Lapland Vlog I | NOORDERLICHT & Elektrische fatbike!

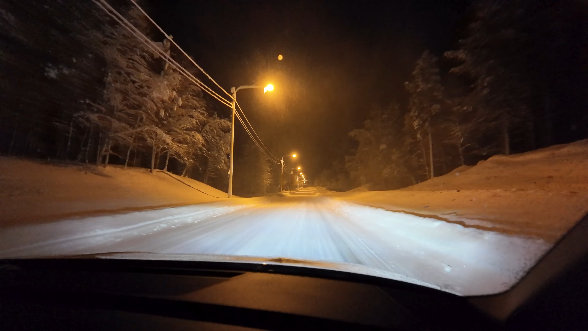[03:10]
En we zijn nu onderweg naar het huisje! En het is een winter wonderland! Het is echt prachtig! Het is ijskoud! We hebben een dikke vette Audi! We gaan nu naar de supermarkt opnijten! Ja! En daarna gaan we naar de huisje! En we zijn echt heel benieuwd! Hoe het zal zijn! En ja, het is gewoon nu al waanzinnig! We kan niet wachten tot het uitzicht van morgen hebben! We gaan de gordijnen open trekken!
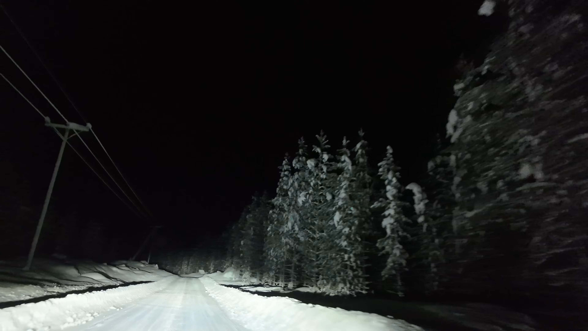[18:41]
Kijk, dus zoals je ziet, echt knijt naar middle of nowhere, jongens. Het is hier echt zo fantastisch. Als je naar Lapland gaat, ga naar het noorden, want hier is echt helemaal niemand. Nou, wij gaan nog even verder zoeken. Alles ga je door. We gaan in de snee.